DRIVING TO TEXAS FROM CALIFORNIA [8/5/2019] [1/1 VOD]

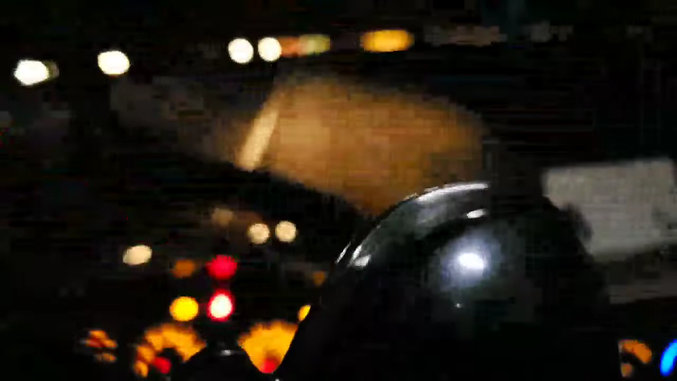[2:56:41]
I don't fucking know. I just turned it back on. I literally was driving and the headlights turn off. They won't turn back on. And then the car stops working, like the gas, the brake, everything.
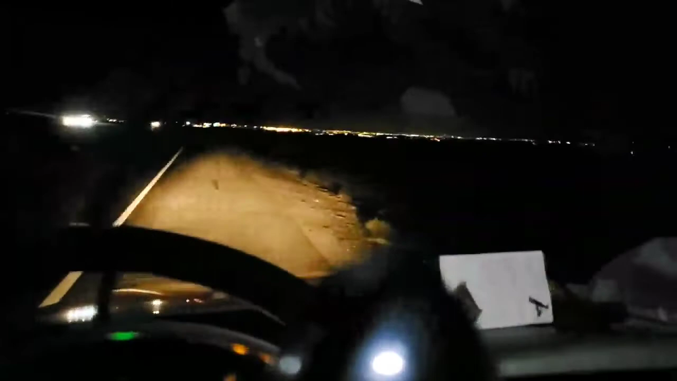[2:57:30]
turn the wipers off? Yeah, hold on. I was like panicking to try to turn the headlight on, that's why these are on. How the fuck do I turn this on? Alright. Yeah, I'm pretty sure the phone turned the key when it fell.